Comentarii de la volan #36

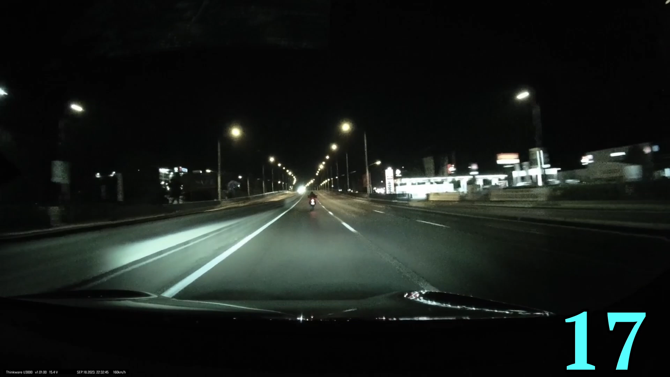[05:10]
Și meserie cu motocicleta nu știe să se dea. Și băiatul meu îl așteaptă, îl așteaptă. Hai, cocoși! Hai, cocoși! Hai! Hai că poți! Hai că poți! Hai! Hai, cu tata! Hai! Hai că s-a dat. Într-un final a putut să se dea. Dar uitați-vă cât i-a luat. Nu, nu-i vrem respect! Loud pipe save lives, nu? Dați-vă dracul la o parte și conduceți civilizat. Aici așa se traversează.